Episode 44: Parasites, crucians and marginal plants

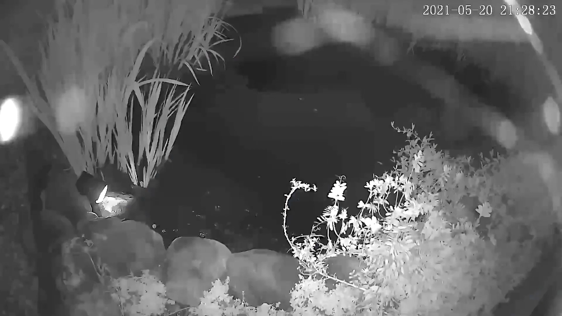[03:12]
So, the wind-blowing spiderwebs by the camera set it off. Spiders on the edge of the frame set it off.